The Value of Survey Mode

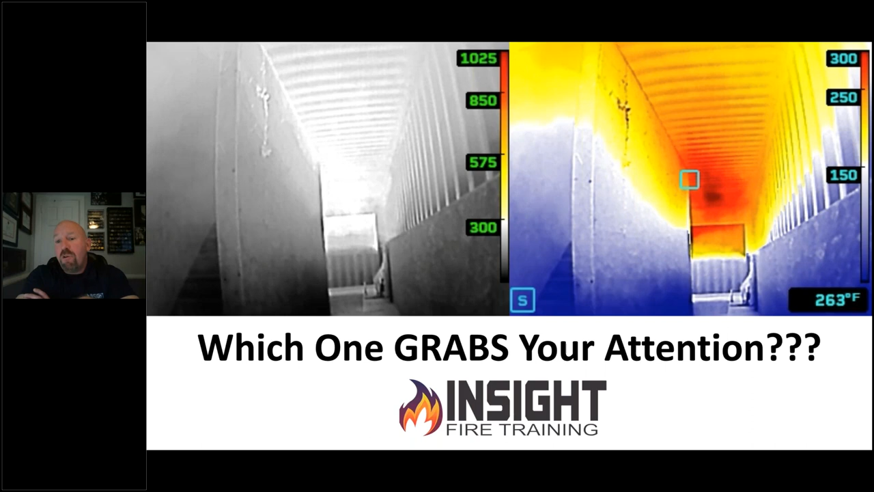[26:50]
On screen: spot 263°F
Are you simply crawling through as a well-educated passerby to get to the fire and put it out and still that entire compartment, that space, that box is full of heat and toxic gases that we didn't do anything really to make it better? So use these application modes to diagnose the problem and enhance your strategies and tactics, not simply guide you to the fire. Because here's one that really captures my attention. If I'm looking up a set of stairs and I know there's people up there, that picture on the left in survey mode that we took in James City County, Virginia, really makes me think twice about not doing anything about what's going on upstairs. What should my tactics be? That's up to you. But those tactics should be to make that environment better or get that victim out of there.
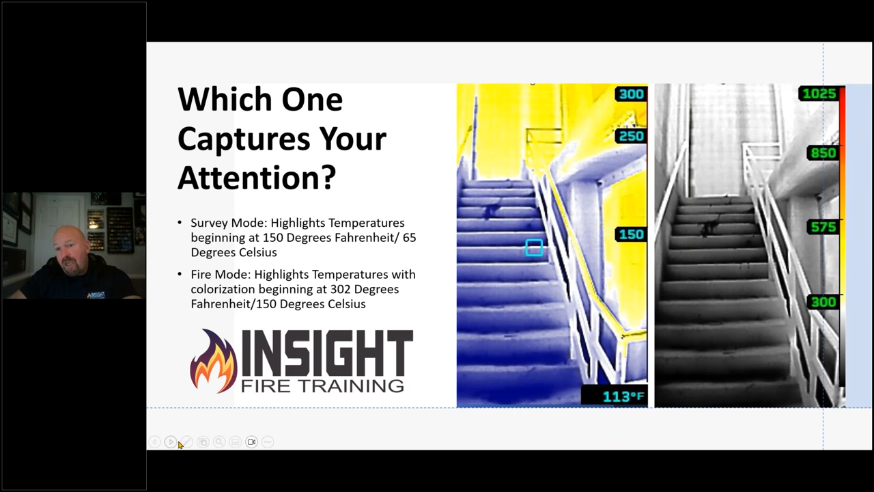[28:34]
On screen: spot 113°F
And you can use that information so they can still use the device. That doesn't mean they can't use the camera. They just need someone to take the time to work with them and show them what those colors mean to them so they can interpret it freely. So if you look at the other side of the stairs in survey mode, looking at that floor, that's a big deal for somebody laying in there.
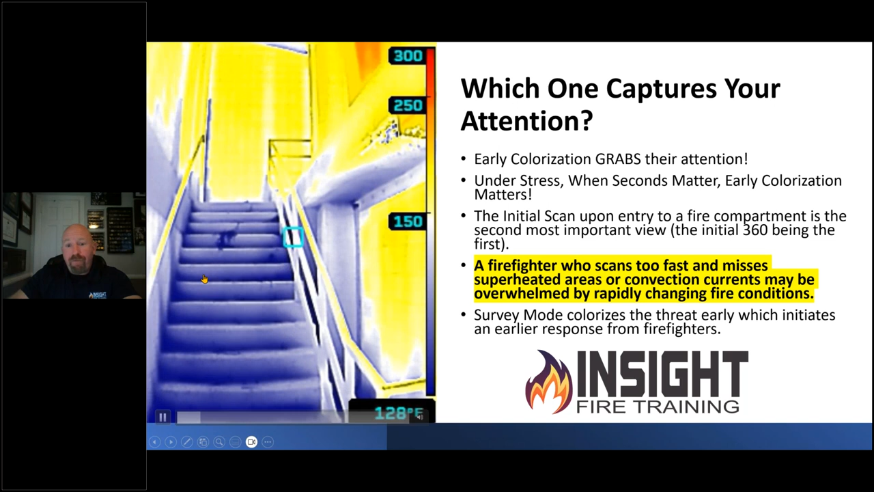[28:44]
However, a firefighter who scans too fast could miss those superheated areas or convection currents or may be overwhelmed by rapidly changing fire conditions.
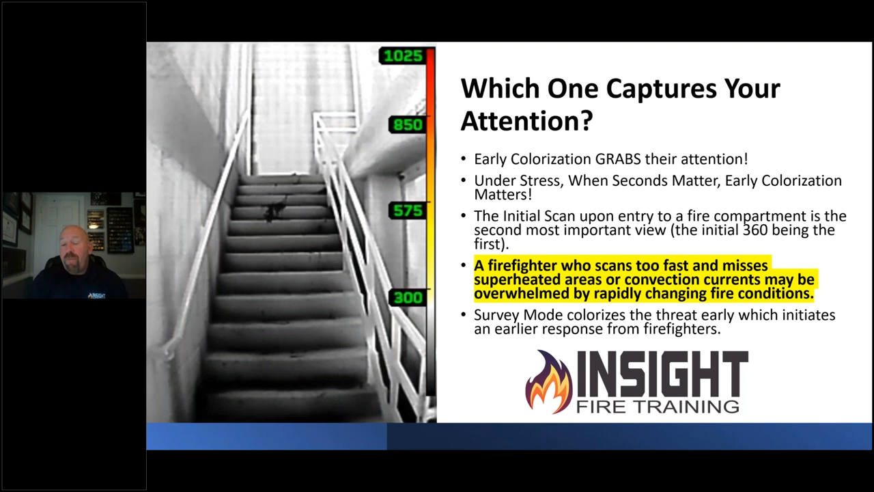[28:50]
Because let's just be honest, if you just looked at this picture right here and said, wow, that's bad versus you looked up here and now looked at the floor, doesn't look that bad to you, does it?
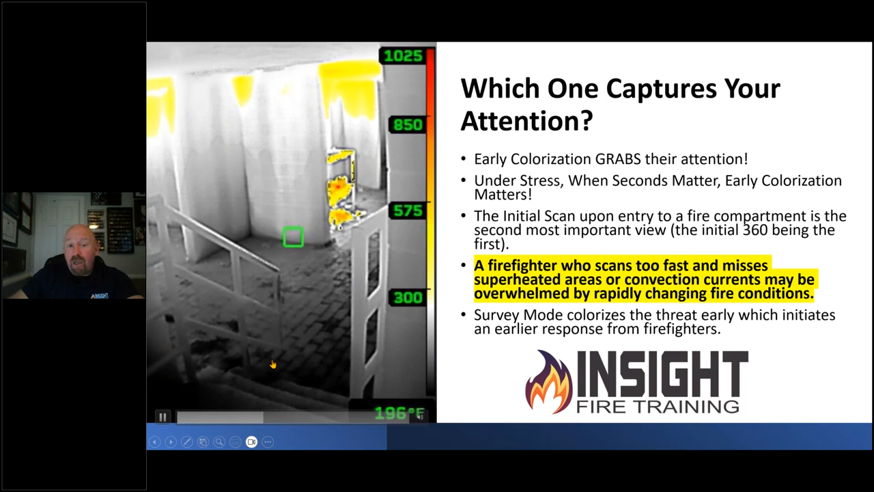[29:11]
Our perspective determines how we deal with things. And if our perspective says, man, that's hot and that's going to hurt somebody and we should do something about it, then that will help us. And this type of application mode right here tells me that needs to be cool. A lot of people will argue, say, well, that blocks out a lot of detail. I can't see what's going on. Well, let me ask you a question. If I see that's a threat, shouldn't I mitigate that threat immediately if that's hurting someone? Sure.
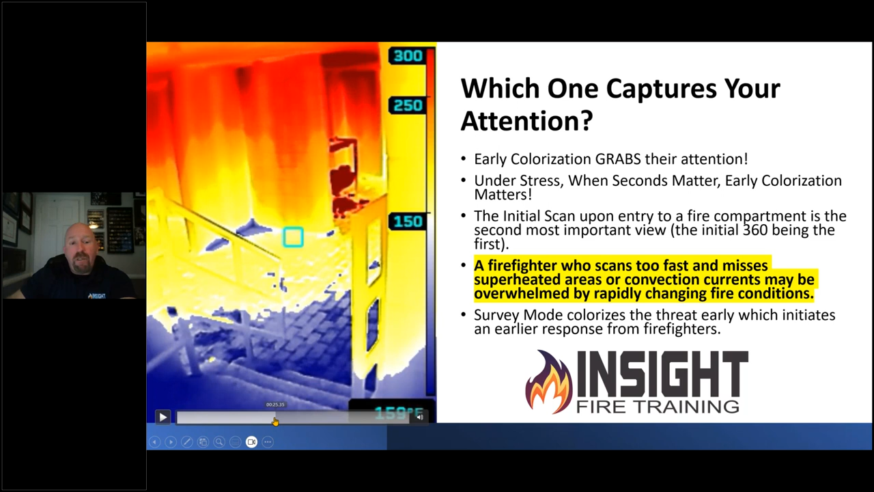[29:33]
And then if I had another firefighter behind me and see, I basically see somebody around the corner while I'm mitigating the threat, they can take care of that. These have defined limitations and advantages. Make sure you understand which one will help you because I'm a big fan of both of these features. But you need to know that most of the time in grayscale, firefighters miss information. They do not, they do not realize convection currents are hot. They miss colorized areas because they're not wiping the lens or they're not using their camera appropriately to see the benefit of these features.
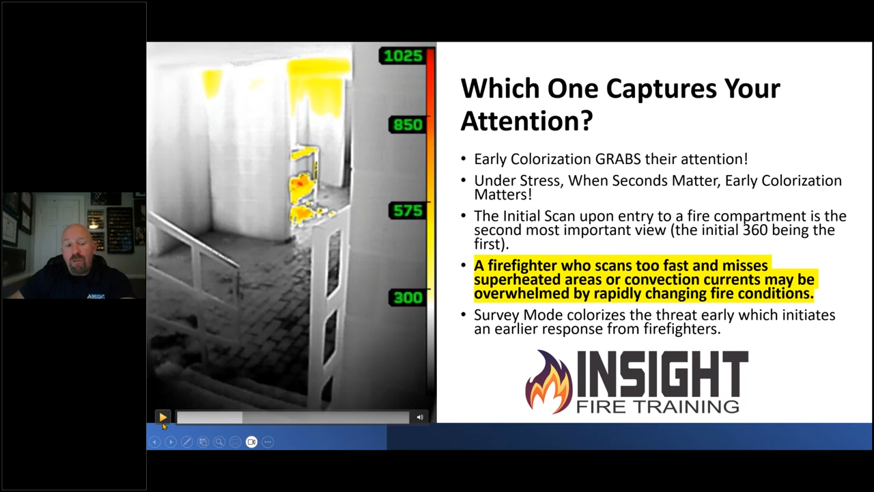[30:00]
So let's look at thermal situational awareness from the firefighter and the company officer perspective.
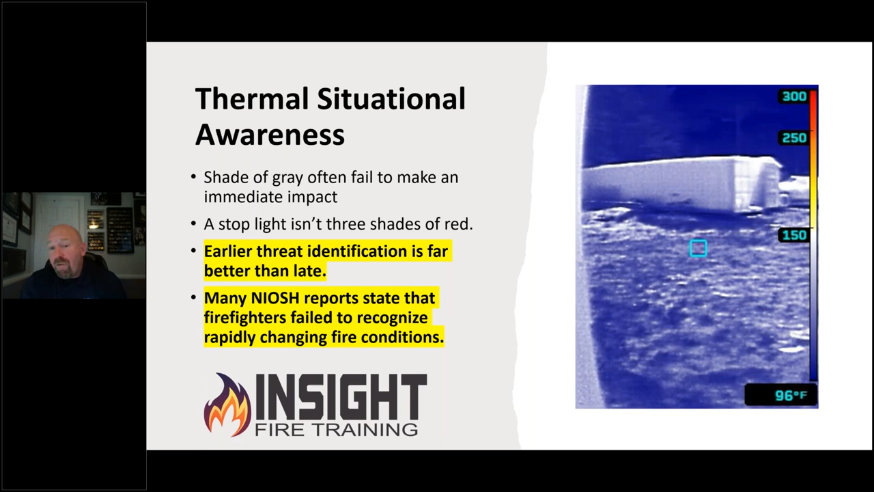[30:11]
On screen: spot 96°F
Firefighters typically will have a nozzle or tool in their hand. They're searching, they're fighting fire or pulling ceiling. They're doing different tasks where the company officer is supposed to be the designated adult who is an overwatch or overseer who's not just watching, but is also working. You see here in survey mode, there's a lot of heat at the end of this container and somebody should get down and not stand up, right? That's usually me or my guys. So we understand that if my guys are doing something that could harm them and they can't see it, my job is to let them know, hey,
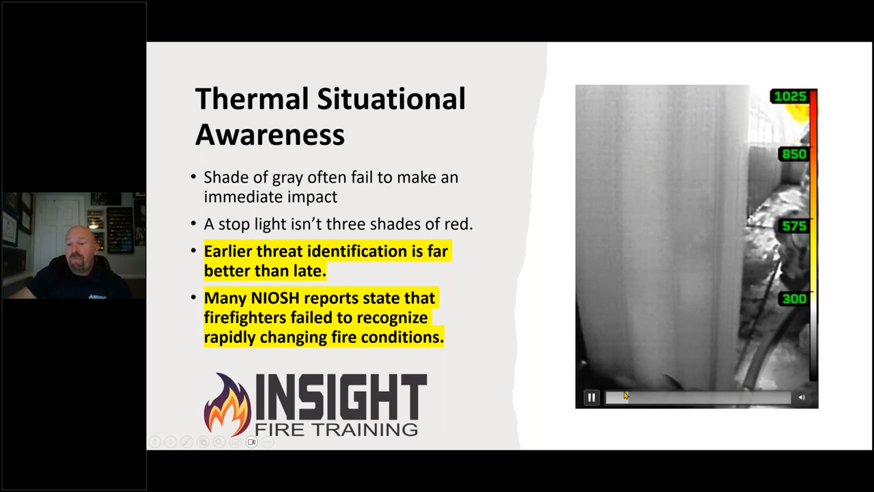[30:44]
that's hot because in TI basic right here, that's a big difference. If you look at this firefighter here versus looking at that picture right there.
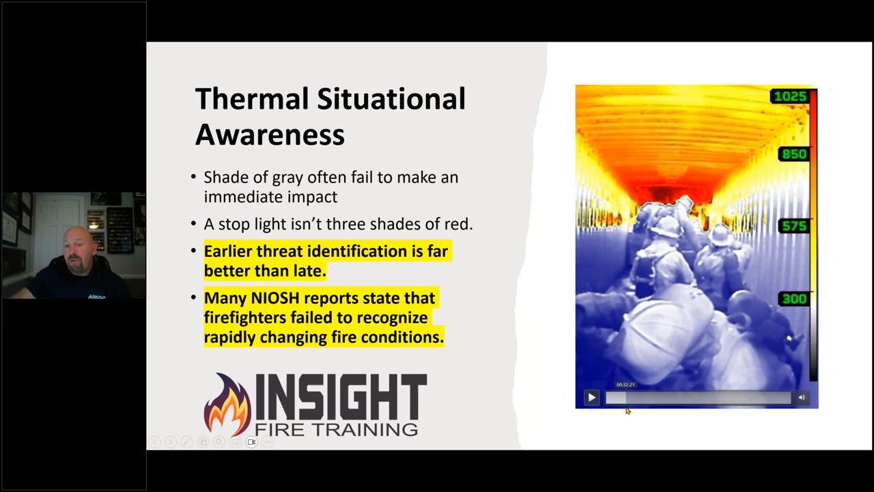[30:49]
We see the heat at the end of the container, but most people do not think gray and white is hot.
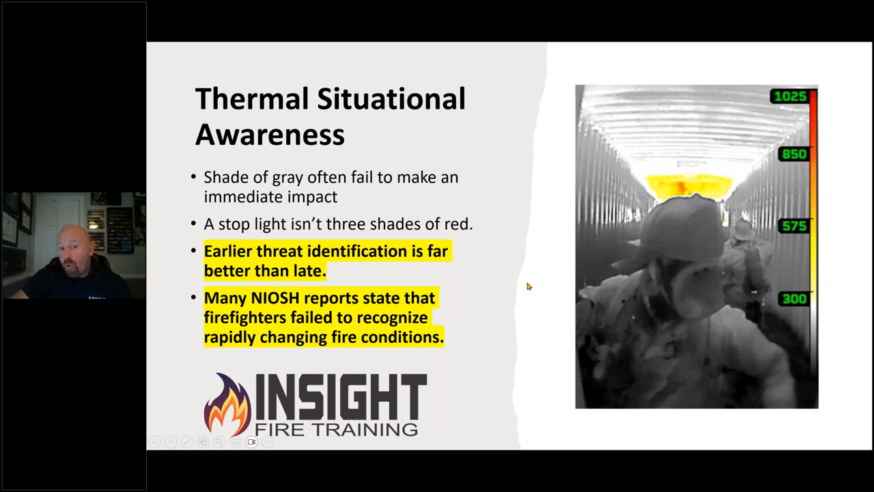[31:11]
I need you to understand that the NIOSH reports consistently say that firefighters fail to recognize rapidly changing fire conditions. They don't know what they're looking at through the eyes of the camera or the camera is not with them. It's still on the charger of the truck. Shades of gray often fail to make the impact they need to make because when you pull up at a stoplight, it's not three shades of red.